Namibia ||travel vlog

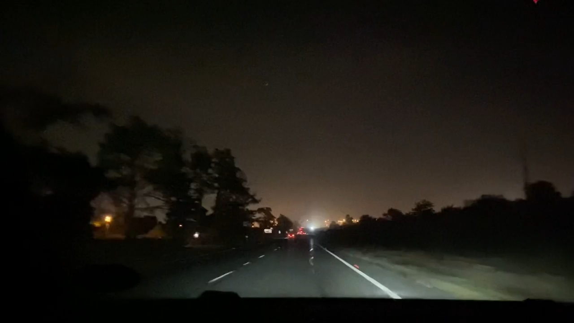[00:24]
As you can see, I am actually on my way to Namibia and I am so excited.